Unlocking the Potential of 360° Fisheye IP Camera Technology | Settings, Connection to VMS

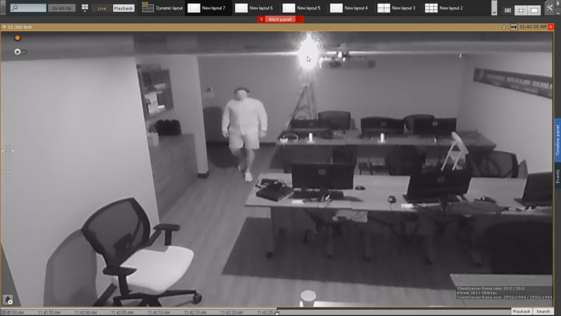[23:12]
because we have another camera there that has infrareds also that's infrareds but now if we take a look at oleg as he's approaching we're taking a look at oleg well it's quite pixelated because
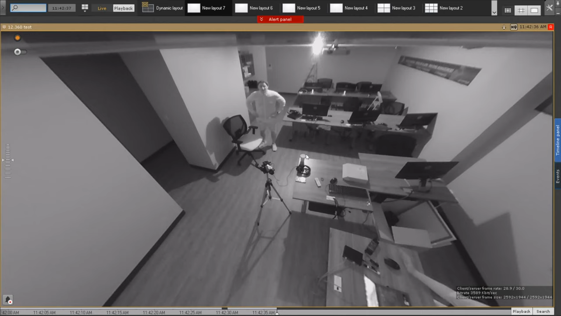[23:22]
we are right now completely in the dark and the only thing that's illuminating the scene right now is the infrareds from the camera is illuminating the scene but you see that light matters a lot also when we're talking about hemispheric cameras uh you know the amount of light being accumulated on the sensor inside the camera is
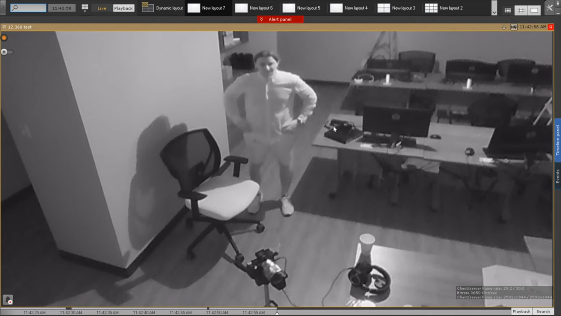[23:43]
360 degrees uh so it's a single sensor 360 degrees so it requires
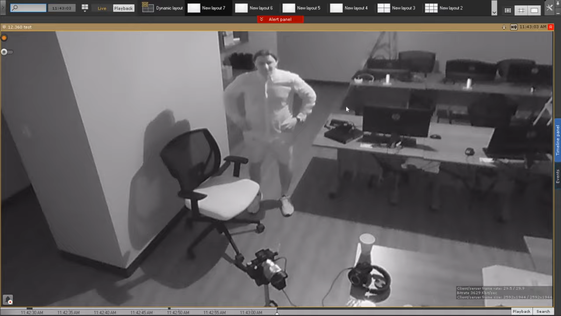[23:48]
a lot of light to be able to have a usable image also so if you want to turn the lights back on oleg
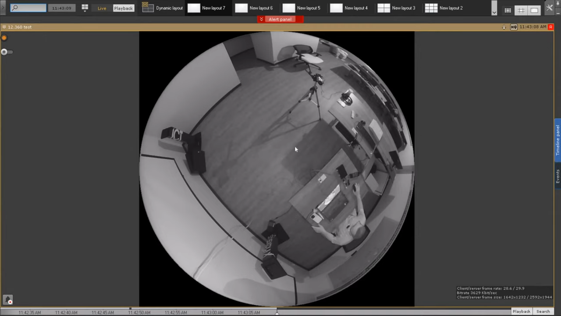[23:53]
um i think that would it shows exactly what we can do with a 360 degree camera uh what you can expect it's going to turn back in color what you can expect as image quality based on the resolutions uh you